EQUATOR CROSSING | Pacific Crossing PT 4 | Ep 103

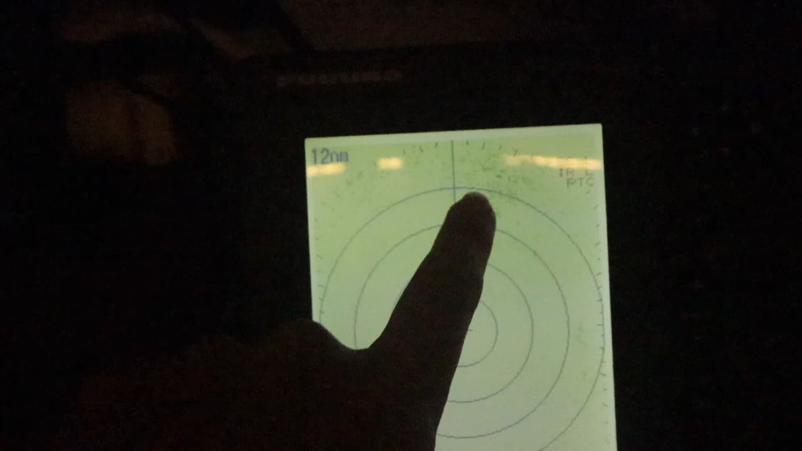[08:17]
So this is a squall coming up, but that's nothing compared to what it was a minute ago.